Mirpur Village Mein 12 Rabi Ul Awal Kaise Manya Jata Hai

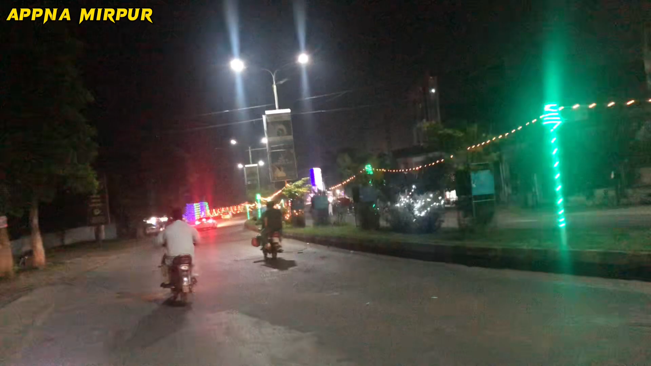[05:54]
صرف دل بڑھا کرنا ہے ہماری بھی حوصلہ افضائی ہو جاتی ہے تھوڑی اور نیکس ویڈیو جب ہم بناتے ہیں پھر اس کے لئے پرجوز زیادہ ہوتے ہیں اور یہ دیکھیں آگے مسجد میں کتنی خوبصورت لائٹنگ ہوئی بھی ہے پھر گز جو سکول ہے اس کے ادھر بھی دیواروں میں کتنی خوبصورت
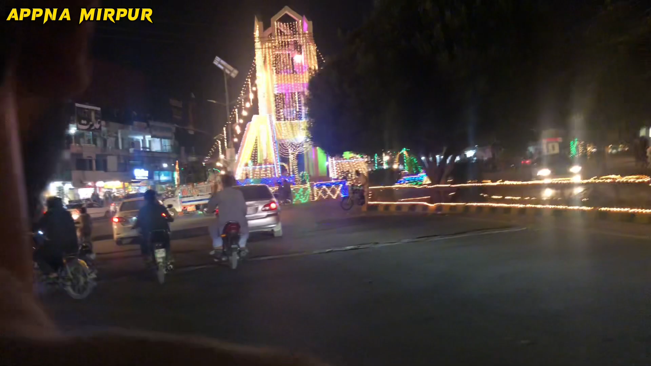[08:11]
یہ دیکھیں کتنا خوبصورت سجائے گیا ماشاءاللہ ماشاءاللہ اور ماشاءاللہ بہت ہی زیادہ ریش ہے اور میں آگے بھی جدر جدر لائٹنگ ہوئی ہوئی ہے اسی طرح پیاری پیاری خوبصورت خوبصورت وہ بھی میں آپ کو دکھاؤں گا یہ دیکھیں کتنی خوبصورت ماشاءاللہ لائٹنگ ہوئی ہوئی ہے
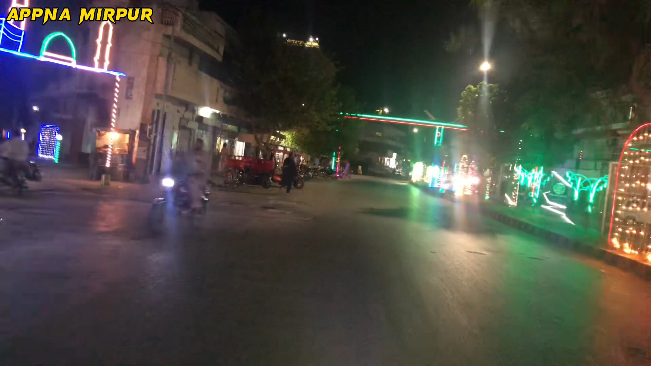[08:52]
لائٹنگ ہوئی ہے اس گلی میں بھی لائٹنگ ہوئی ہے یہ دیکھیں اور سامنے بھی لائٹنگ ہوئی ہے یہ دیکھیں ما شاء اللہ ما شاء اللہ کتنی خوبصورت گاڑی سے
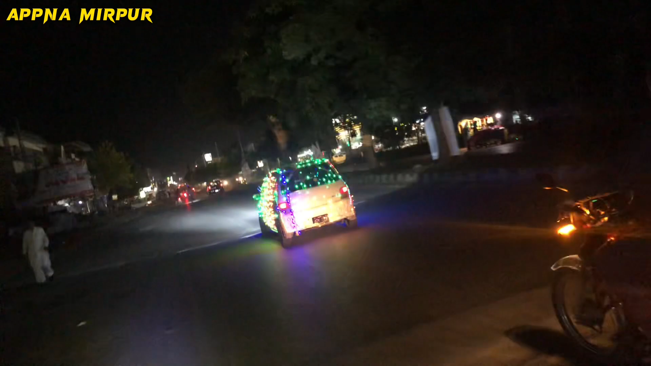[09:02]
جائی ہوئی ہے لائٹنگ ہوئی ہوئی ہے اس میں ما شاء اللہ ما شاء اللہ